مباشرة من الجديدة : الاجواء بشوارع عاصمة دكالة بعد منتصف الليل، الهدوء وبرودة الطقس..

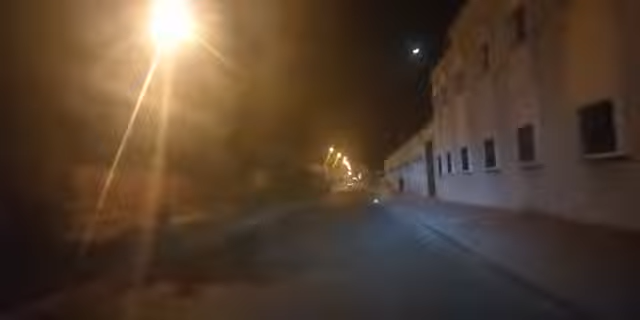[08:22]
الاماكن كتكون مخيفه شويه، وان كان يعني عناصر الامن بالمدينه كيقوموا بمجهود كبير، ودوريات الامن دائما
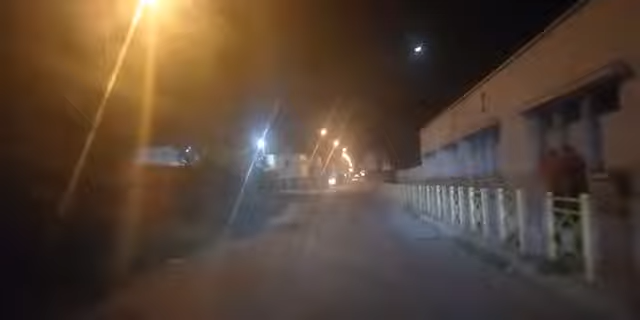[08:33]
تقوم بجولات بمختلف الشوارع، ولكن راه بين الفينه والاخرى كتوقع مره مشاكل. لكن نتمنوا باش المسؤولين يعاونوا حتى عناصر الامن لا تولي اناره في مختلف الشوارع واناره بشكل جيد، يعني المواطن كيولي يخرج وهو مأمن وكاين الضو
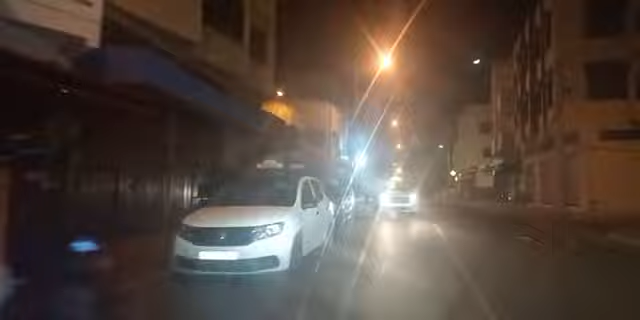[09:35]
المواطنين، والانتظارات ديال المواطنين كثيره ومطالبهم كثيره وكيتسناو يعني باش يحقق عليهم
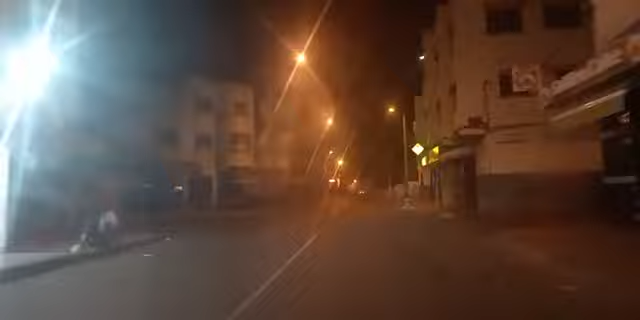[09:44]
هاد الناس المسؤولين. كاين الناس اللي مازال يعني كما كتشوفوا يعني مازال معانا، هانونيطا كتقول الله على مدينتي سير حدا المول، يعني هذه مواطنه عارفه المول، اذا هذه من بنات الجديده.